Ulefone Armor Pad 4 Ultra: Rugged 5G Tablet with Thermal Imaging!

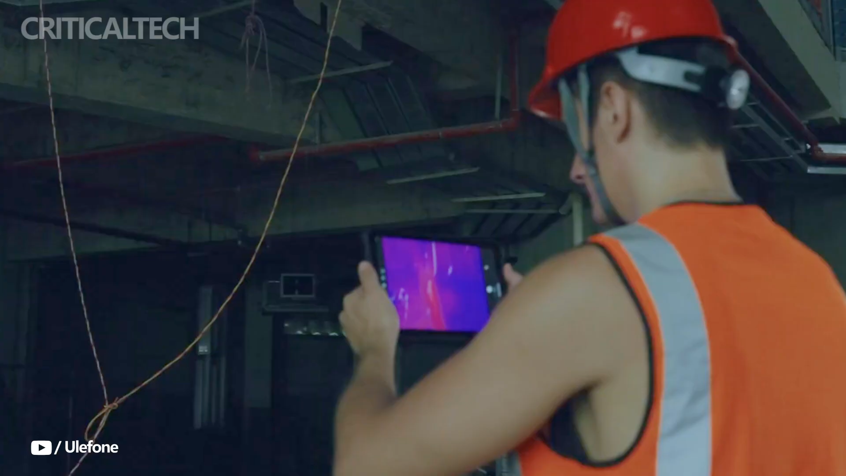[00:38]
making it an indispensable tool for tasks that require precise temperature monitoring.
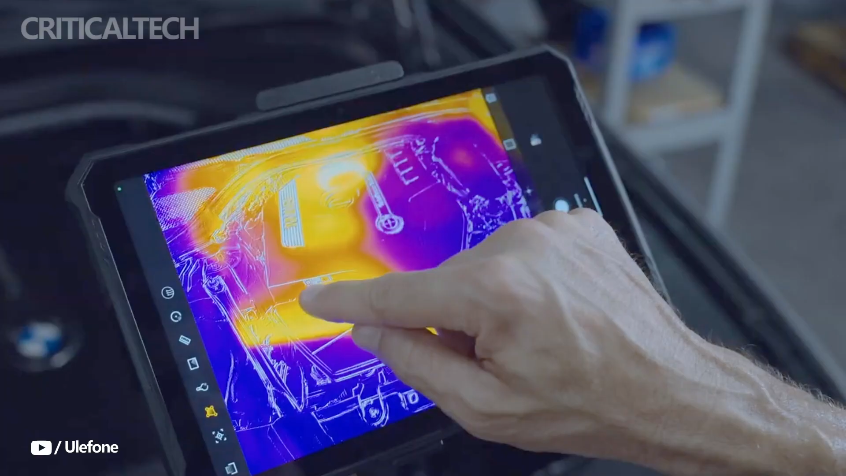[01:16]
which delivers a resolution of 160 by 120 and a refresh rate of 25 hertz.